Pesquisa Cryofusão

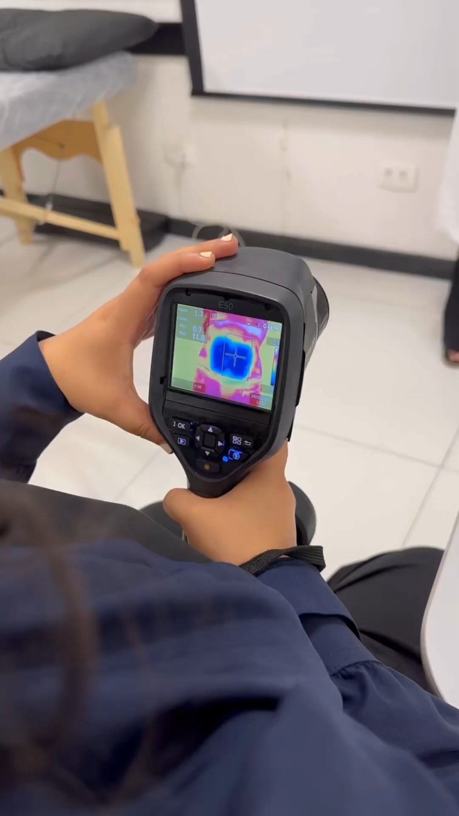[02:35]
A Jenny está aqui, ó, já fazendo uma medida.
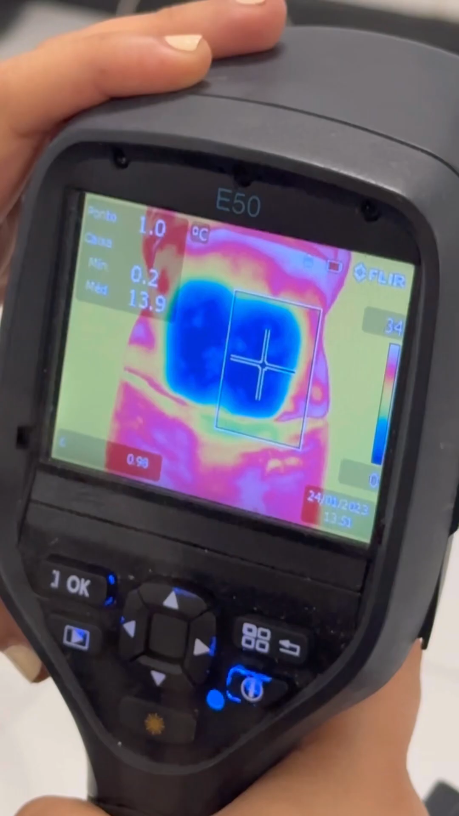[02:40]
On screen: spot 1.0°C
Conta pra gente aqui, Jenny.
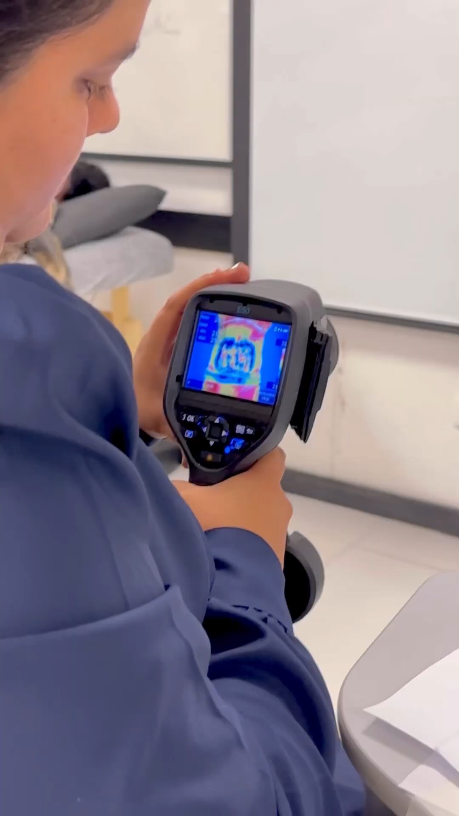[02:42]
O que você está fazendo com o peito?
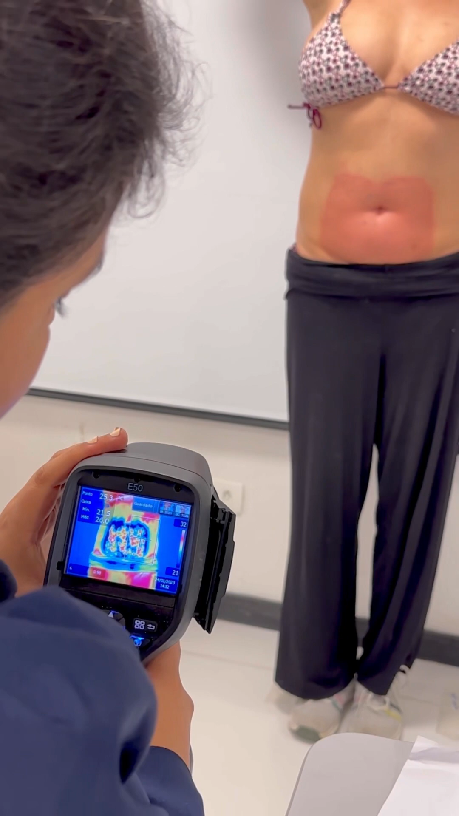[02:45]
O que estamos fazendo? Estamos utilizando esta câmara termográfica
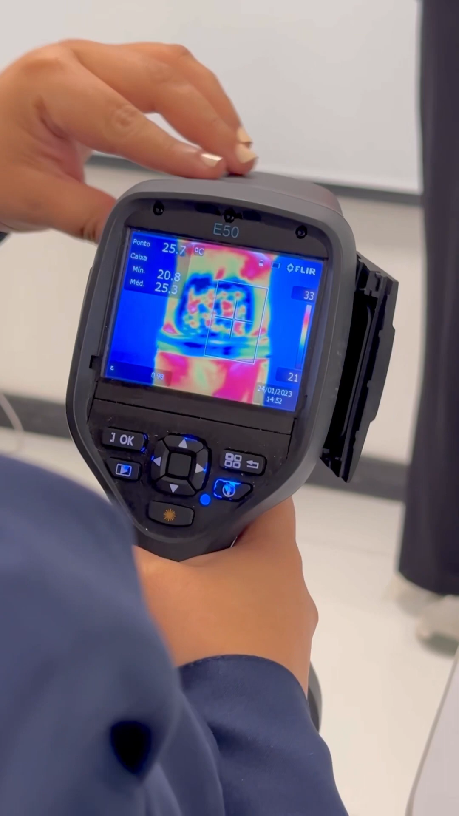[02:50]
On screen: spot 25.7°C
para medir a temperatura nas pacientes em quanto termina o tratamento de criou-lipólise,
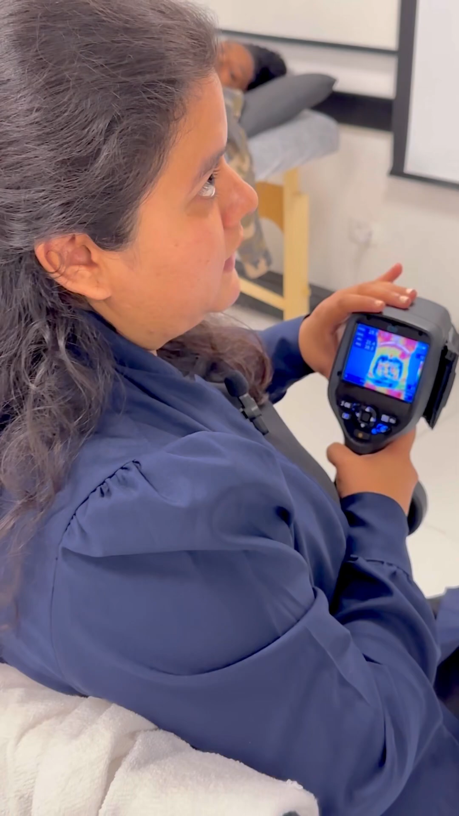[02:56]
ver a quantos grados desciende a temperatura, ver como está o tecido,